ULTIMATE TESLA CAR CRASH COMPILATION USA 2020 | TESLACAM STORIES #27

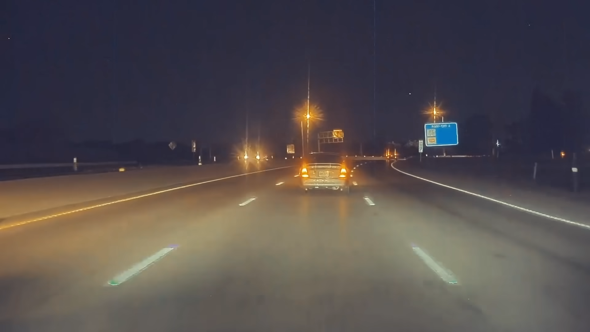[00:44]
All he could do was slam on the brakes and hold onto the wheel firmly. He closed his eyes and braced for impact.
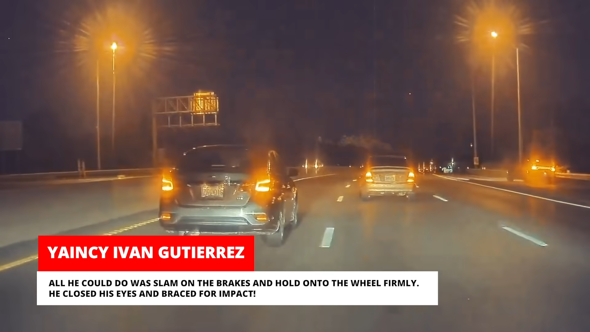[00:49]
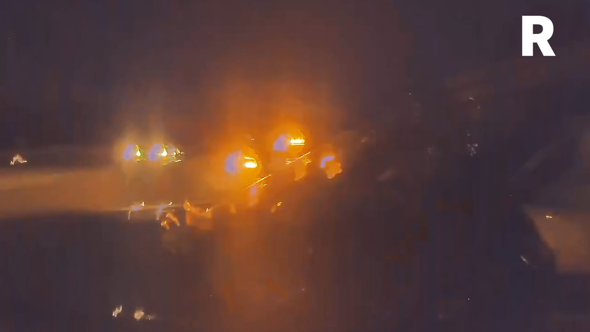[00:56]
Let's take a closer look at what caused the accident in the first place.
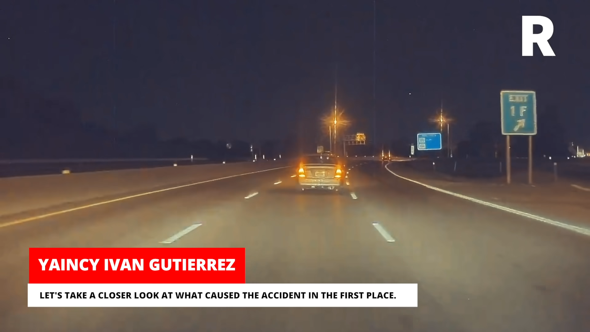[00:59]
The Dodge Charger seemed to have been speeding onto
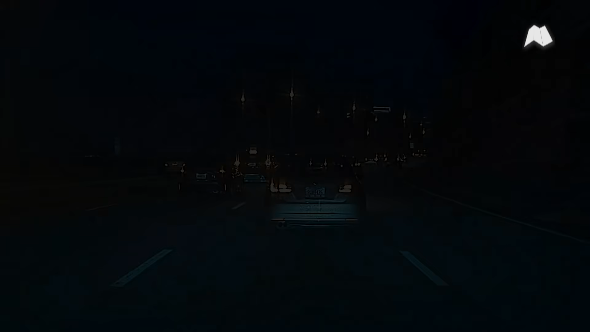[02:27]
Christopher was driving his Model 3 south on
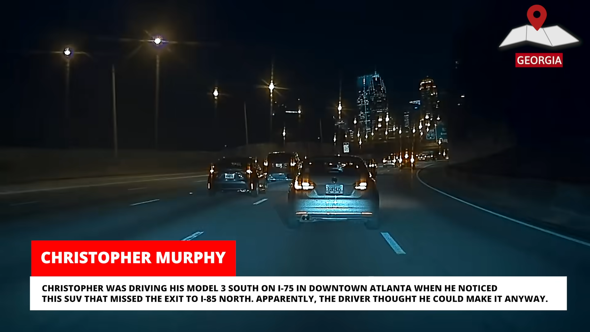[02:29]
I-75 in downtown Atlanta when he noticed this SUV that missed the exit to I-85 North.